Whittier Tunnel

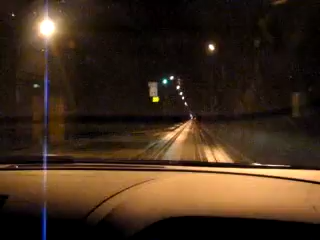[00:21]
25 miles per hour. And Speed Demon Jamie's doing 18 miles an hour. It's bumpy. They do buses and they do... Here's another one. This. I can't see it. Something's blinking back there. It was okay. Trying to get the light at the end of the tunnel.
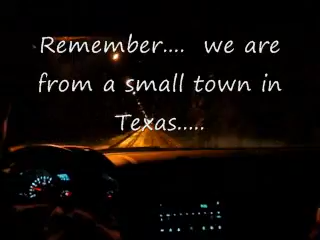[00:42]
Were you recording that idiot? I still am, Jamie. Oh, good. Everybody knows what an idiot Jamie is. And she's driving the car. She's driving the car through the tunnel. Kate, what are we having for lunch? Uh, crab cakes. What are they going to do? Taste good. We're going to eat them.
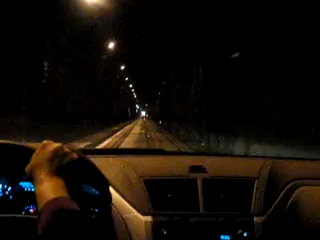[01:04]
They're going to taste good. I'm not going to say it. Mmm. I'm going to have to do it. Do it, Linda. I know it. I'm going to start videotaping Linda talking her sleeve. That's what I'm going to say. She did talk again last night. Uh-huh. She was mumbling. Are you scared? Yeah. You're mumbling.
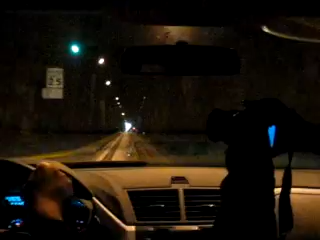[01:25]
Now take one straight ahead toward the light at the end of the tunnel.